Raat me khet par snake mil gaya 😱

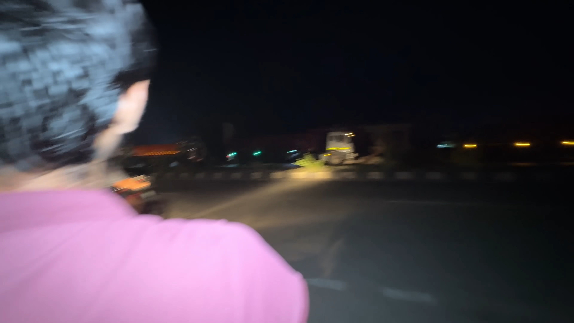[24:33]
यहाँ पे चारों तरफ आपको ट्रक लगा हुआ नजर आएगा और कारण ये है कि रात में ओवरलोडेड